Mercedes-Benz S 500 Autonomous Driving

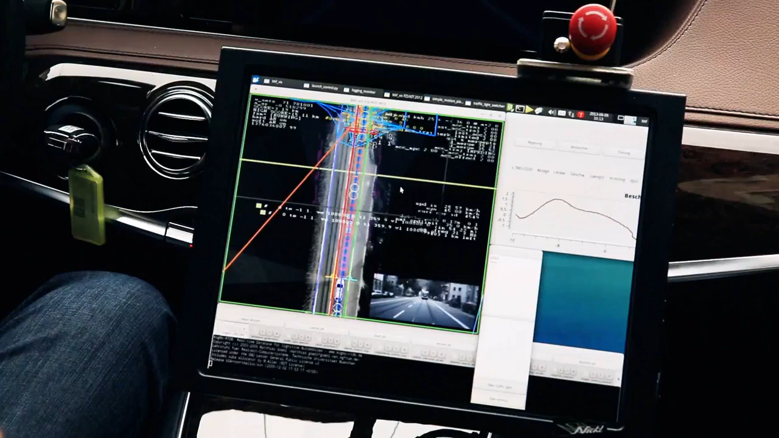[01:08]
With cameras, we match the surrounding with data in our map ten times a second.
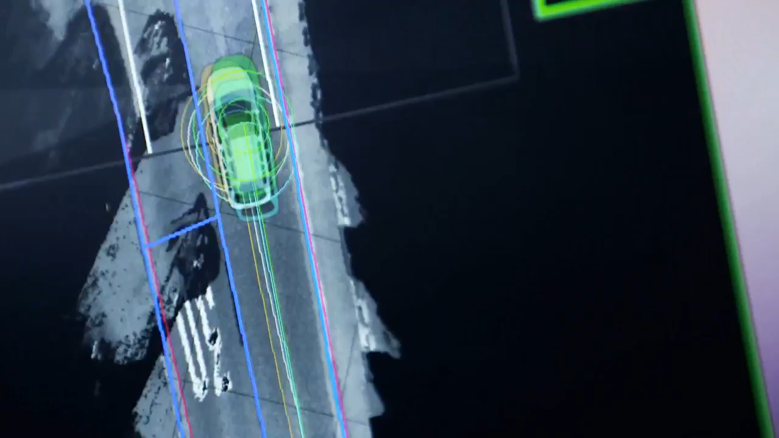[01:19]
Each traffic light has to be correctly identified under all weather and lighting conditions.